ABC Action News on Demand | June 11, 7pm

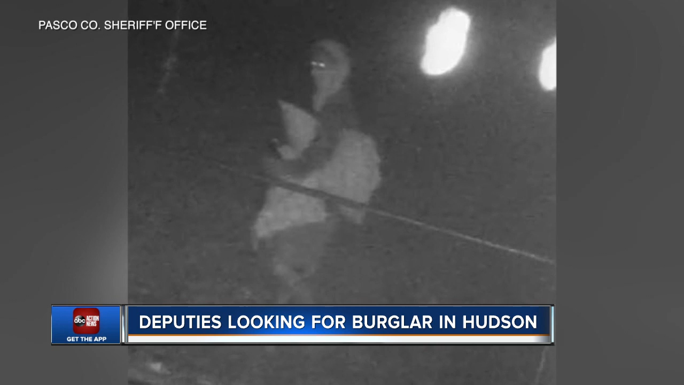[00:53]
Deputies releasing this picture. They say that he broke into a home in Hudson late last week. If you know anything, call the Pasco County Sheriff's Office. In other news tonight, there is now a new tool to help you know which city projects are going on in your neighborhood.